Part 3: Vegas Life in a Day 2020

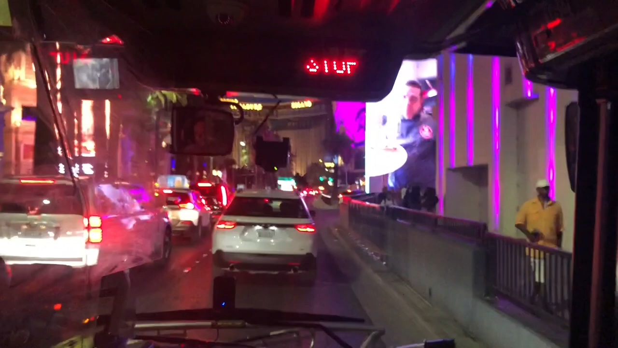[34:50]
Some traffic on the strip, that's good. It's been a long time since there's been traffic on the strip.
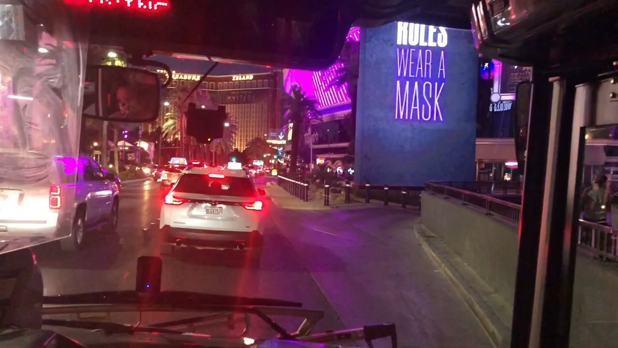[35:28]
So we're trying to get off the bus here, but there's been stop and go traffic, which is actually a good sign.